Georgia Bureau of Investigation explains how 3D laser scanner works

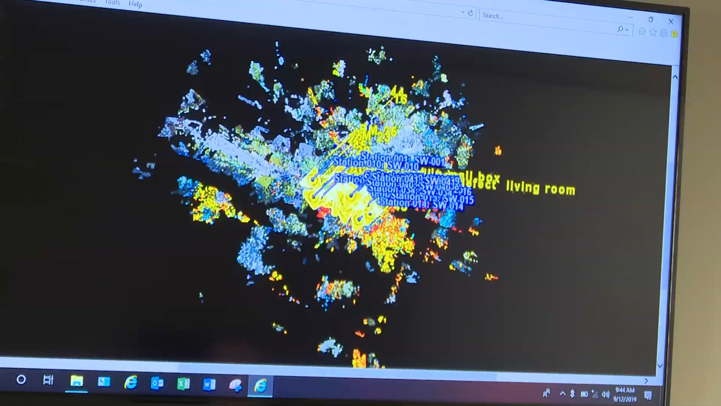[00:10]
And what you see is a bunch of little yellow triangles. Each one of those is where we set up the scanner and did a scan. And this is when you put it all together, this is what it looks like. If you imagine you're at a bird's-eye view, you're three or four hundred feet above the scene right now. And we can go down into one.
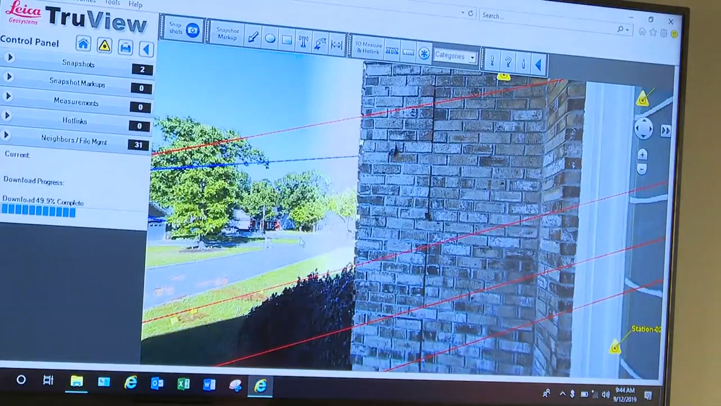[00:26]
And it will show us exactly what you could see from that scan. And again, each one of the triangles is a different scan station.
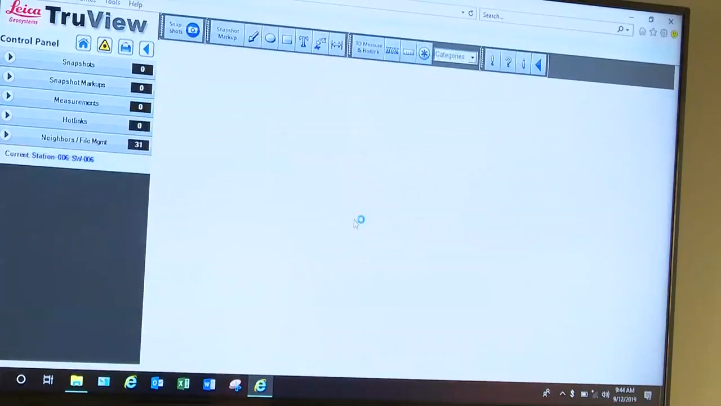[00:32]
So that first image is almost like the black parts are just the parts that weren't scanned. Right. It's just no data.
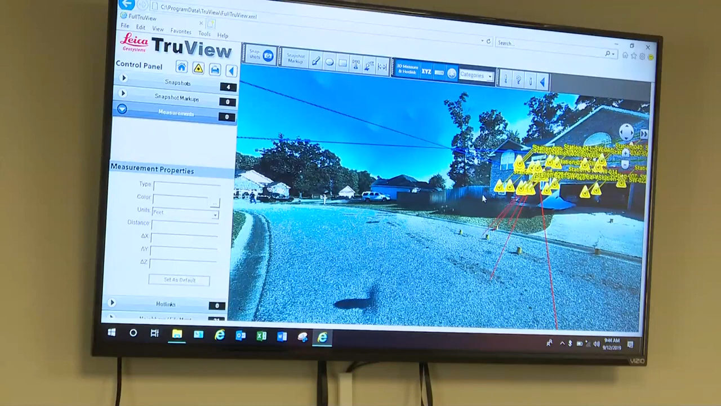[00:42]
It almost looks like a Jackson Pollock painting when you started just, you know, splatter paint, but it's really very, you know, zoomed-down images. Right. And when you look back at, say, in this scene, a house or something like that, you can also turn those little triangles off so you can see it better.
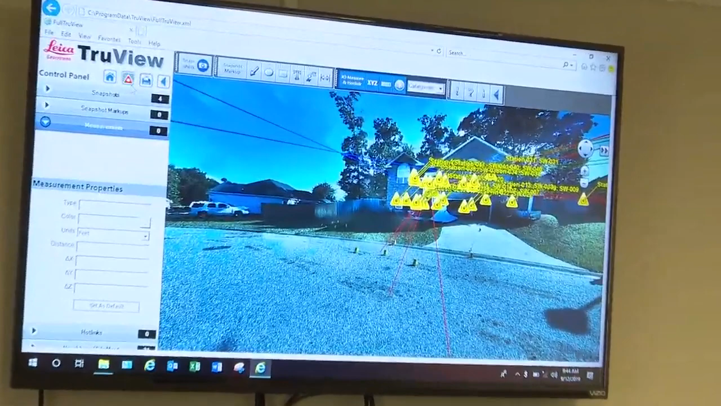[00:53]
Now what about these lines coming out of the building? What do those represent? Those are trajectory lines that we put in based off our analysis at the scene.
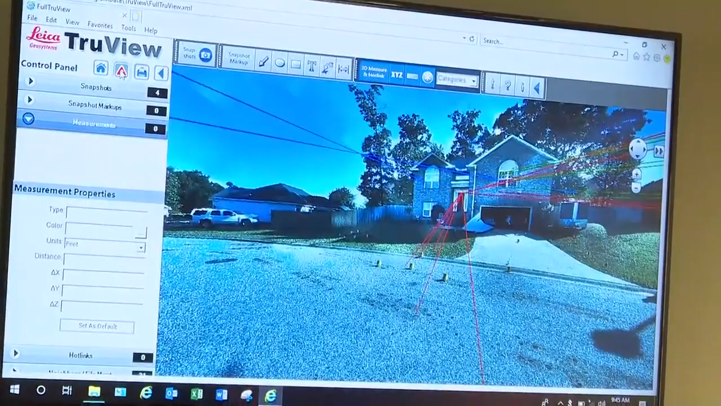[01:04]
We've done a projectile or bullet trajectory on it and show where it went, the angle it went, and we project those lines out from a rod that's actually in a hole in a wall. When we scanned it, we can project those lines out and we can change the colors to say, this is shooter one, this is shooter two. So it's kind of a combination of old-school tech and new-school tech. Correct.
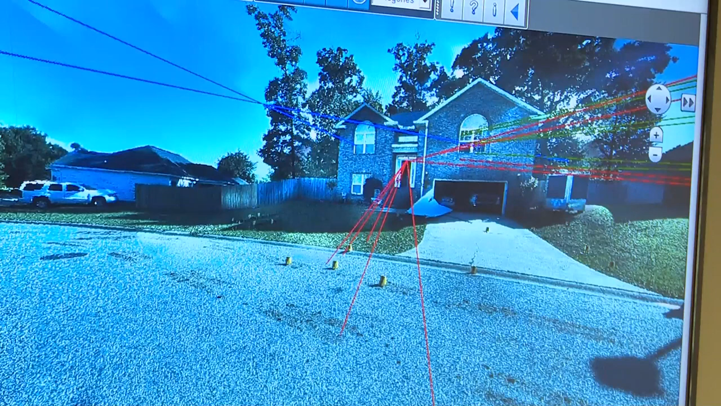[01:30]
And, you know, I've never investigated the crime scene, but when you say that rod, how does that exactly work? You just kind of angle it the way the bullet path would be? Right. If you have two corresponding bullet holes through an object,
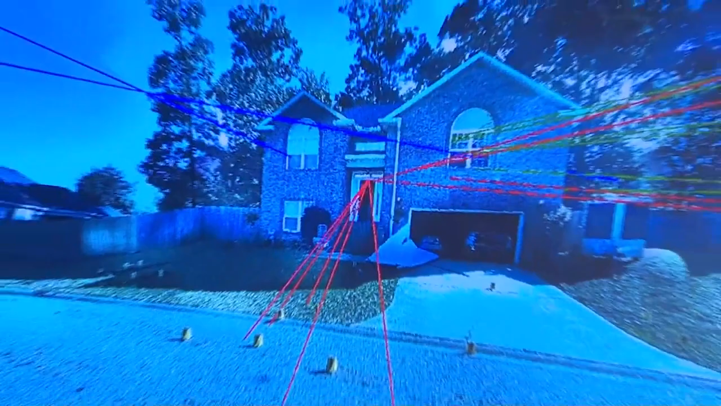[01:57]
You can do that for every bullet fired on a scene? No. Rarely can we do it. Again, you have to have two bullet holes through the same object that you are pretty sure came from the same projectile. Okay. How helpful is this? I'm going to ask JT maybe to want to do all this later on too, but you're on the front end. You are processing all this stuff. Do you ever get a sense of just how helpful this is to prosecutors? I do, because not just prosecutors,